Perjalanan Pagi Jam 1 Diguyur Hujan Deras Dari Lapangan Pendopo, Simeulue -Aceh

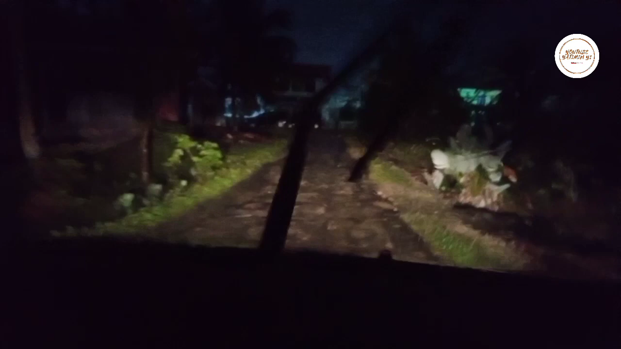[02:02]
kanan kiri nah ini gila kiri uang kalau kesana kita gak bisa lewat gak bisa lagi lewat ya oke
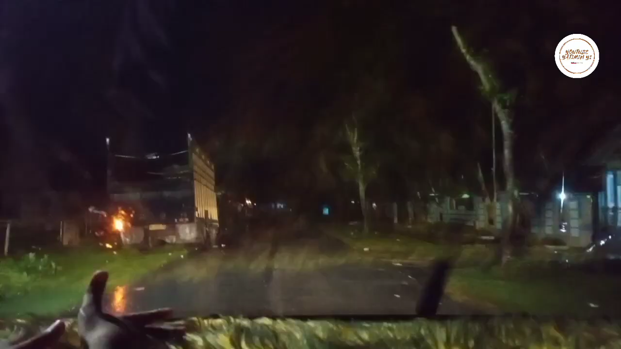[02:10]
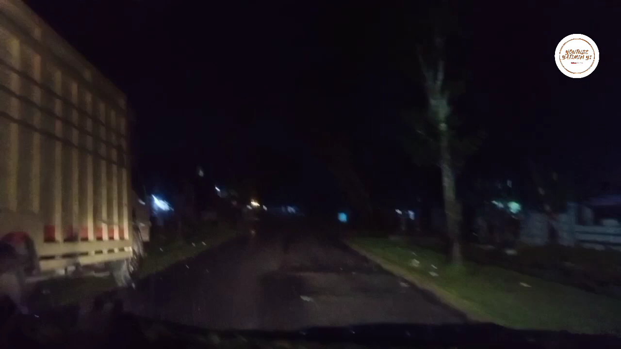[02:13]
ini perjalanan pagi ini ya karena malam ini penutupan MTK Aceh 2023 ya yang di celangan akan dikebuatan semua ini hujan lebat nih
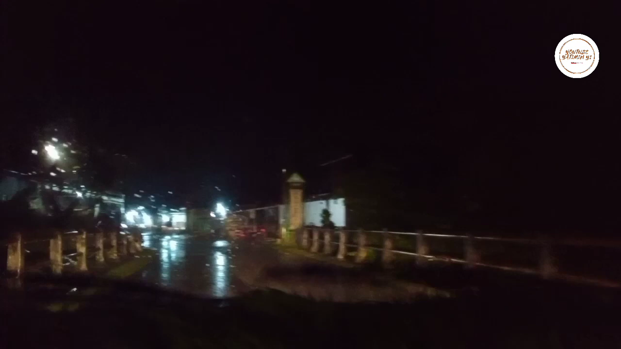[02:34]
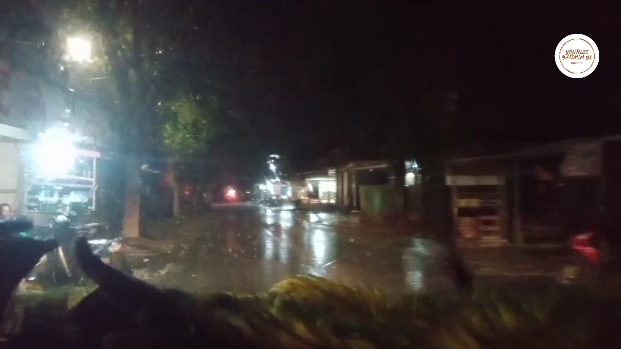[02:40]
hujan lebat ini banyak yang masih belum bisa dilanjutkan perjalanan
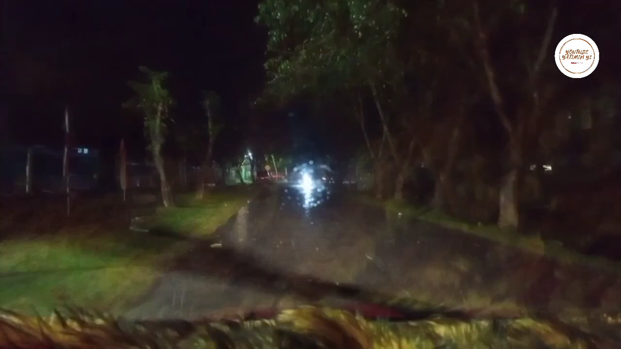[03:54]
ini masih diguyur hujan ini di depan kantor capil ya teman-teman ya ya ini masih hujan di belok hujan lewat itu ya ini
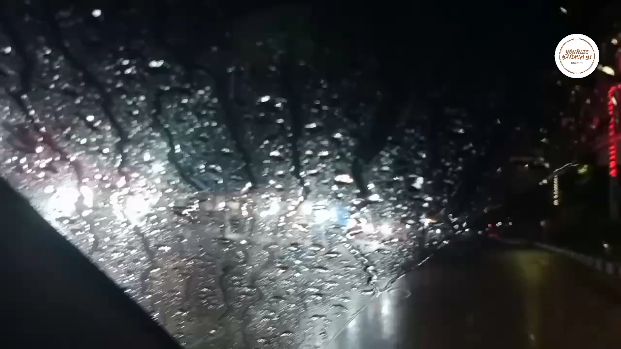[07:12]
nampak nih ya yang jualan kain ini ya ini ada di pinggir-pinggir jalan ini masih rame gitu ya kita belok nih sebelah kanan nih ini teman-teman rame
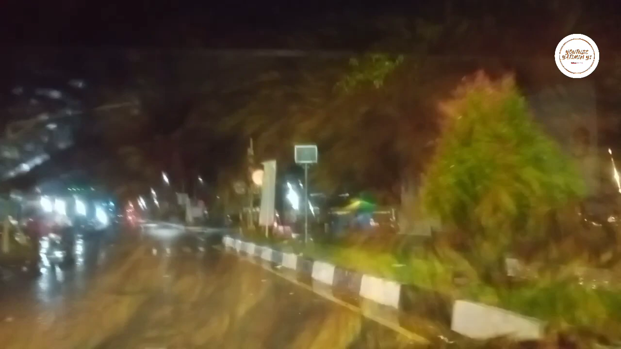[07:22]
sekali nih warung kopi masih ya di padat
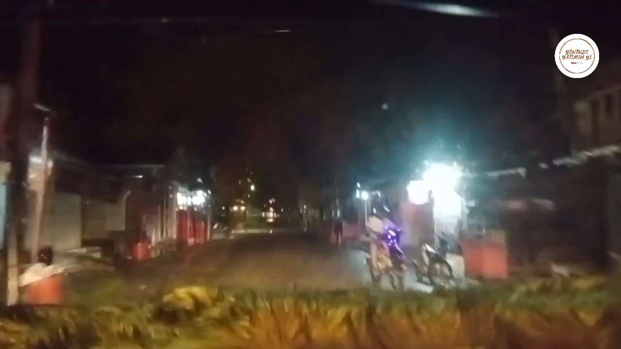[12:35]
ya ini desa sinambang ini desa sinambang kita belok ke kanan ya ini
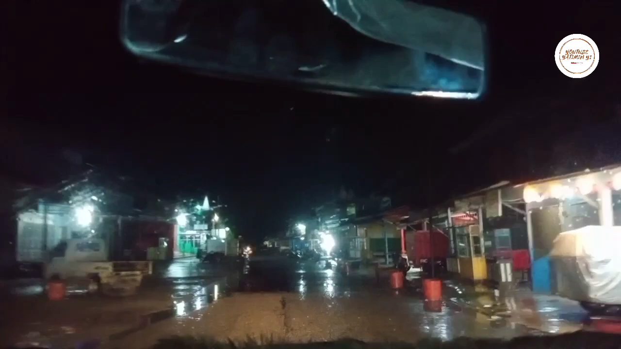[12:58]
bank ya bank BPD ini ya ini sebelah kiri ini bank BPD dan di depan ini simpang 5 ya simpang 5 ini kita belok ke kiri ya ini
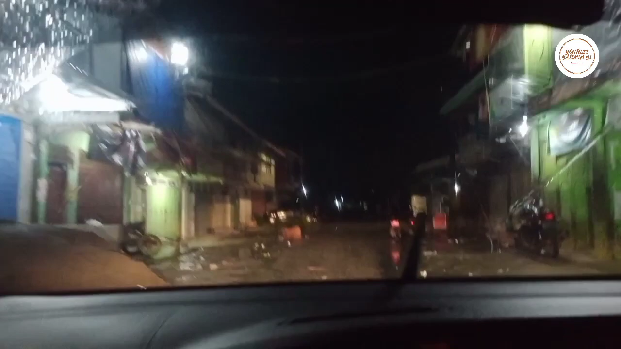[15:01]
ini mengantar dulu anak wedo yang namanya No Anu Nora Nora iya ini anak wedo diantarnya dulu